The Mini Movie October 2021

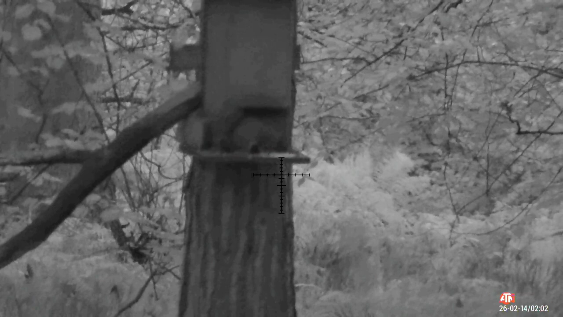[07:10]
You can see, I've left ATN in 4K Pro in black and white, in night mode, because that were a clear image and I wouldn't have been able to see it in day mode because it was still really dark. I have a lovely clinical shot. First grey squirrel on deck. And it takes book shooting.
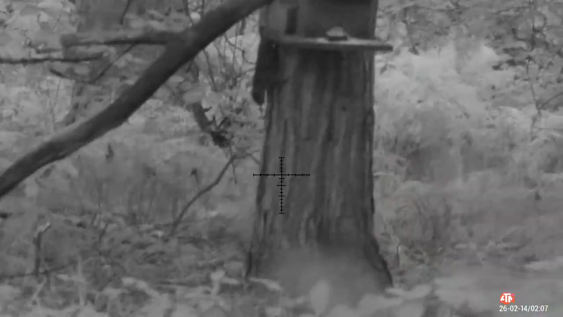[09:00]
and that enabled me to see crosshairs clearly and still take some shots when ordinarily in day mode you just won't be able to make it out, picture would be too grainy. It's a big advantage having a 4K, being able to switch between day and night at press of a button. This squirrel were a bit fidgety, one of its comrades is on the floor. I'm waiting for that perfect opportunity to take it out.
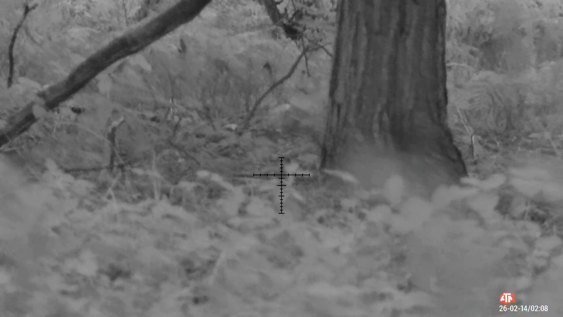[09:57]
I'm happy how session's going. That's two on floor already.
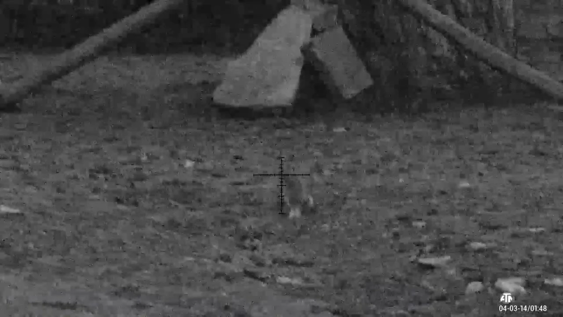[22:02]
Surprisingly, my first visitor were a rabbit, but you'll see me shoot rabbits in this area before. And there is a few around.